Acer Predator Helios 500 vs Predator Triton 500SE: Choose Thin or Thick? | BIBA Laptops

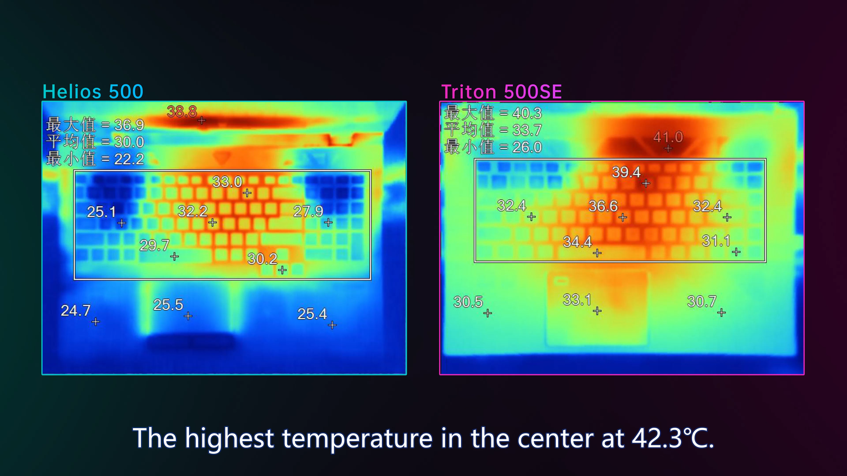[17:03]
WASD keys were 34 degrees Celsius and spacebar at 37.2 degrees Celsius. Of course, the noise from hyper cooling is also important.
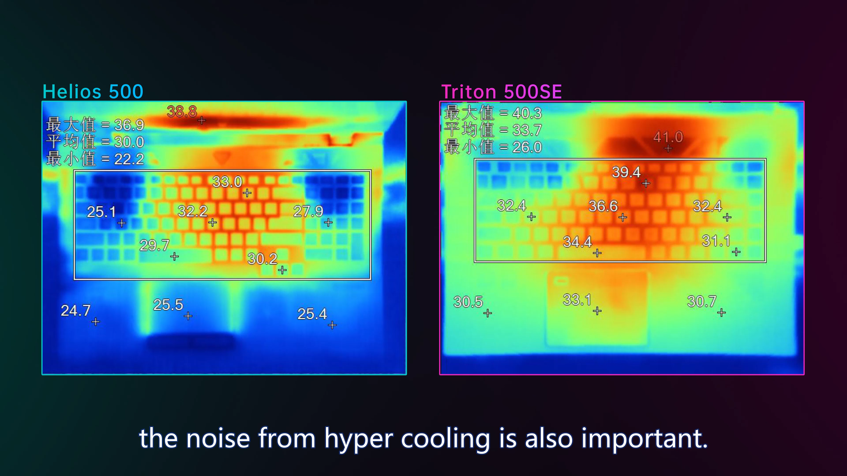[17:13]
Triton 500 SE is 57.4 dB while Helios 500 reached 63 dB, almost like a helicopter.